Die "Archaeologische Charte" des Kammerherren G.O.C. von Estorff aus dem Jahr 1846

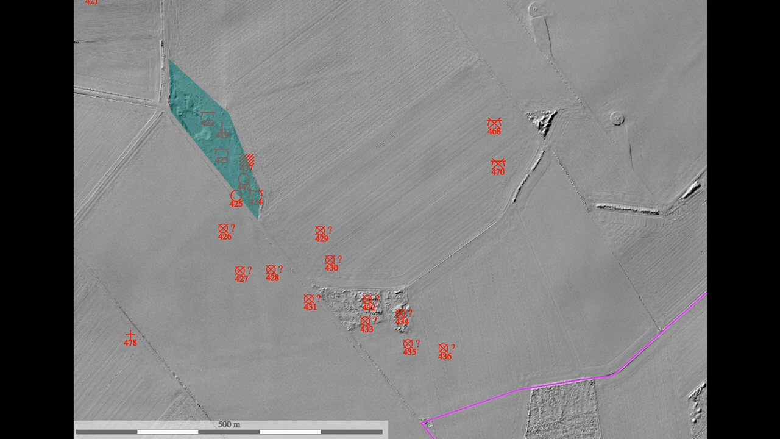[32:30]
Archäologinnen und Archäologen, die denken immer gerne in Norden, um sich zu orientieren, damit man es besser sehen kann. Wir erkennen hier zwei Flächen, in denen noch einige Denkmale resthaft erhalten sind. Auf diesem Airborne-Laser-Scan stellen wir fest, erstens die ganze Landschaft ist komplett glatt gebügelt worden. Und in dem grünen Bereich, da oben,
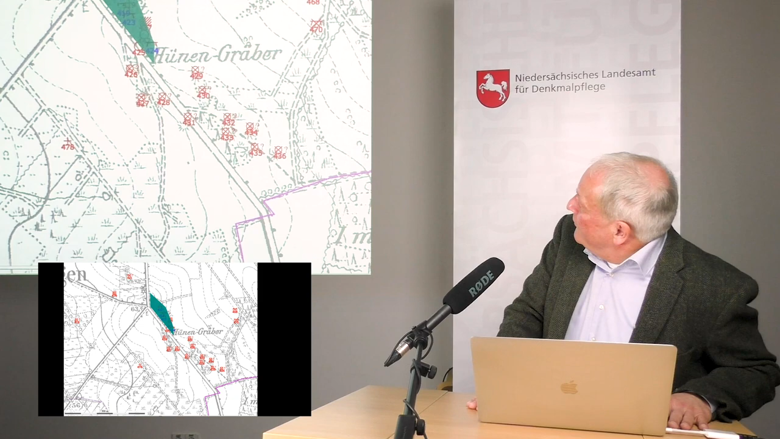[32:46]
Sie sehen die ganzen durchgestrichenen Denkmale,
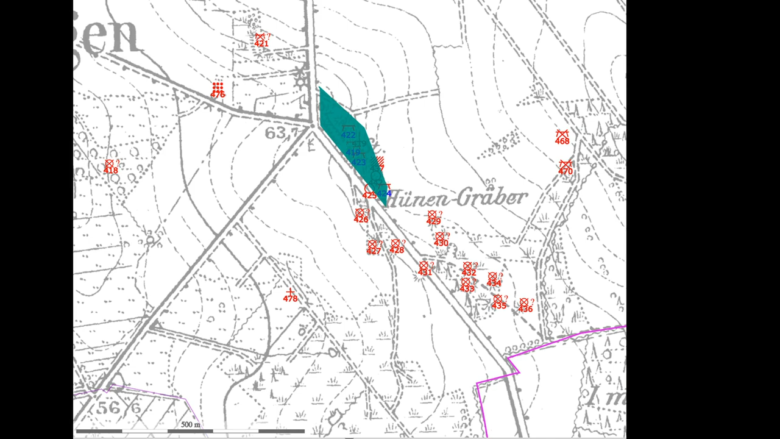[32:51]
in dem grünen Bereich gibt es die sogenannten Königsgräber von Haase.
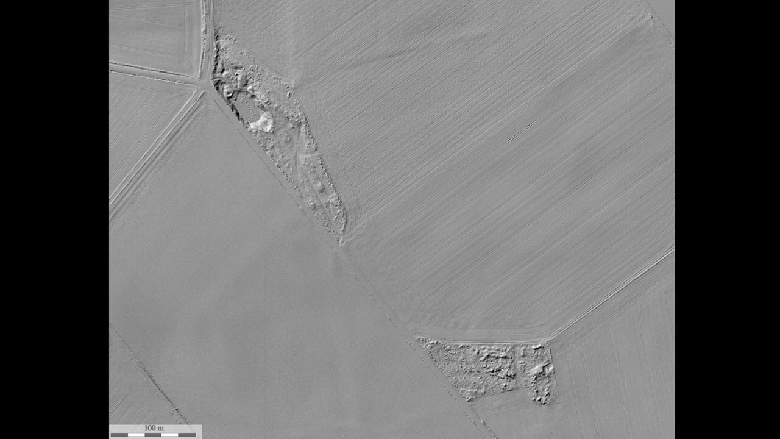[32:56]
Und da sehen wir auf dem Airborne-Laser-Scan eigentlich ganz schön hier eingekreist, eines dieser großen Megalith-Gräber.
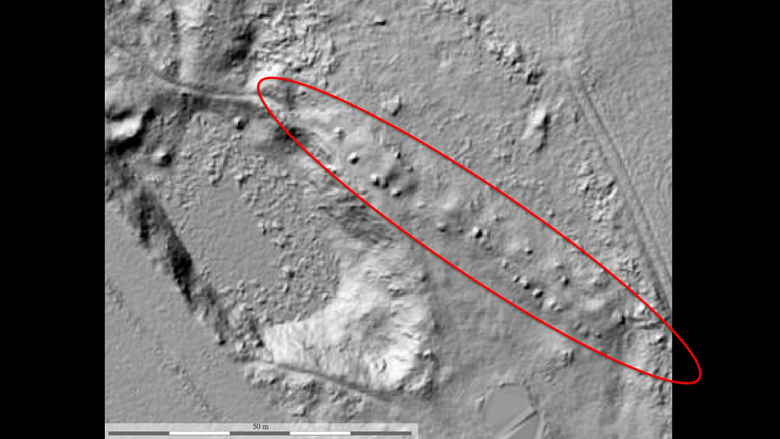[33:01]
Es gibt da auch welche, die noch sehr viel besser erhalten sind.
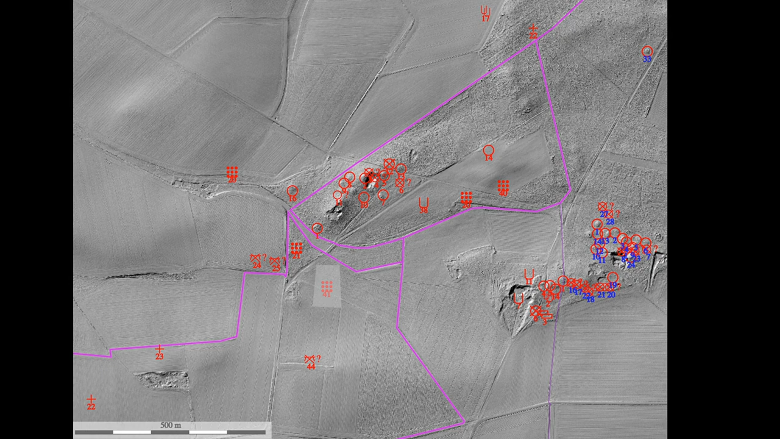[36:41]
dass die niedersächsische Landesvermessung inzwischen ganz Niedersachsen hochauflösend mit Airborne Laserscan beflogen hat.
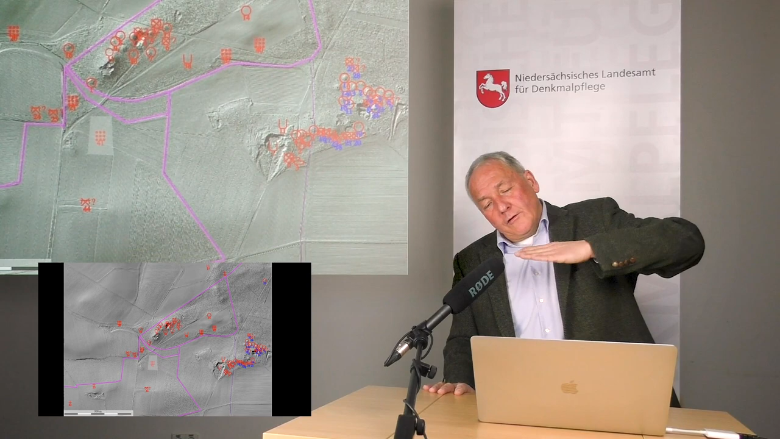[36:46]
Das heißt, aus der Luft wird mit einem Laserstrahl der Boden abgetastet.
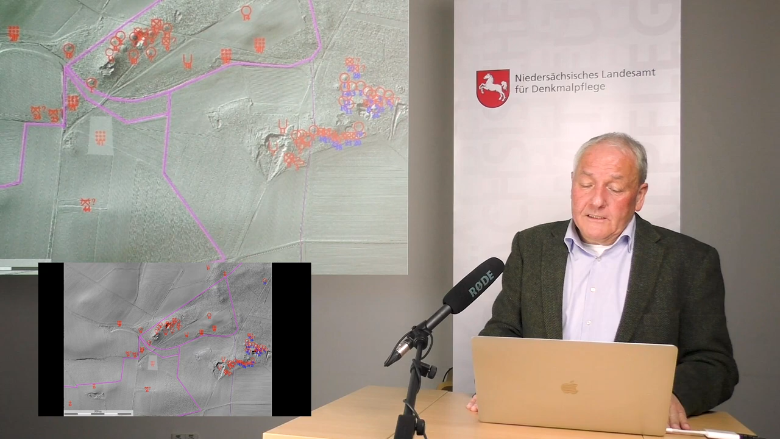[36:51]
Und dann erkennen wir dort Dinge im Wald, trotz Blättern an den Bäumen. Das muss natürlich dann in einer vegetationsarmen Zeit gemacht werden.
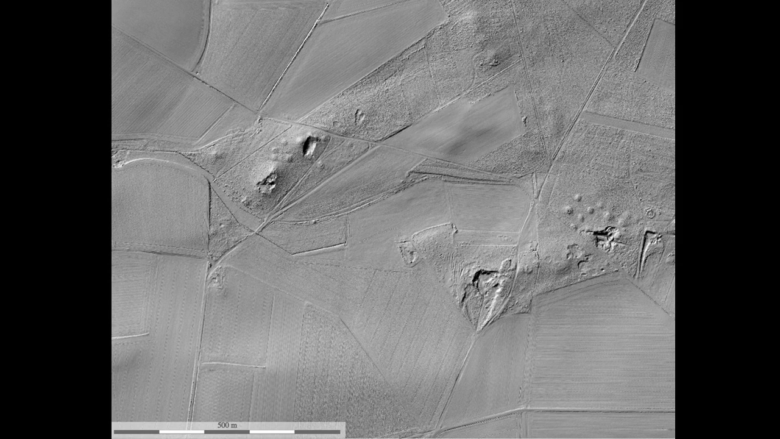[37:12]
Und wir erkennen jetzt hier diese beiden Grabhügelfelder, die von Estorf noch gesehen hat. Und diese Artenpickel, könnte man fast sagen, diese kleinen Erhebungen, das sind Grabhügel. Und was wir auch sehen, ist hier im Detail unten rechts, das ist hier der identische Bildausschnitt mit Waldbedeckung.
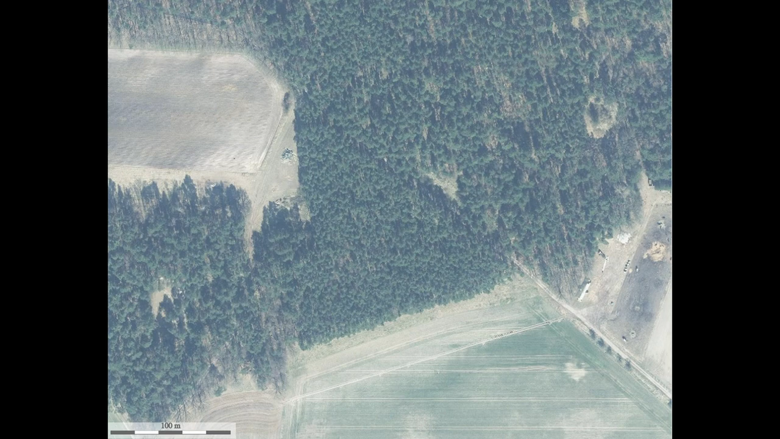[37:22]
So können wir ganz gut sehen, warum einige Dinge noch erhalten sind, nämlich unter Wald und einige nicht. Und hier sehen wir auch ein typisches Phänomen in der Nähe von Grabhügeln,
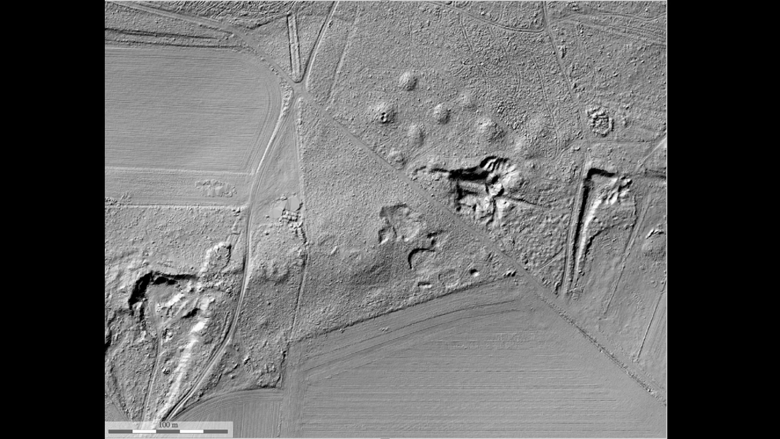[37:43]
nämlich bäuerlichen Sandstich, wie es so schön heißt. Also viele von diesen teilweise auch auf erhöhten Sandrücken der Eiszeiten errichteten Grabhügel sind jetzt abgeräumt. Also da hat man Sand abgebaut und ist auch teilweise direkt in die Grabhügel reingegangen,
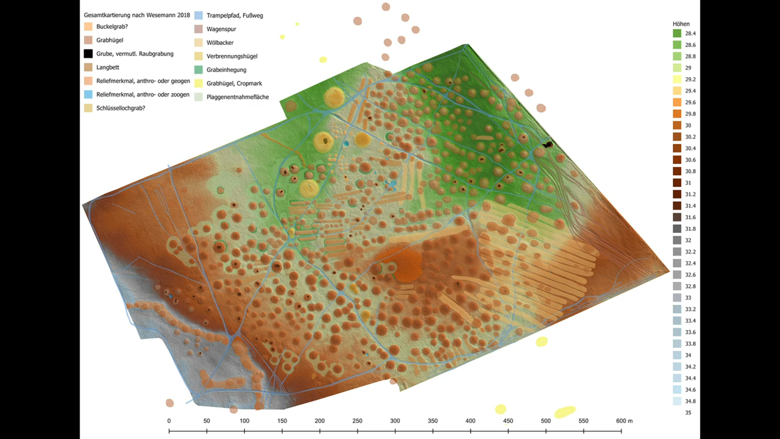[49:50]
Und wir erkennen da die unterschiedlichen Grabhügel in einer Qualität. Übrigens das hier in unserem Denkmalatlas gezeigt.